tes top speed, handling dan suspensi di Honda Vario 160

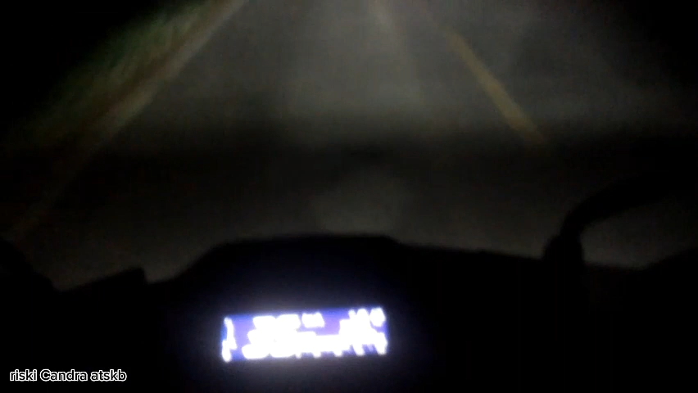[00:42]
Jadi buat motor ini udah jalan 160 km, ini trip A nya sekarang udah jam 8, minyak kita kelap kelip. Dan di sini dia ada RPM. Lampu panjangnya kita hidupkan dulu. Jadi gini lampu panjangnya.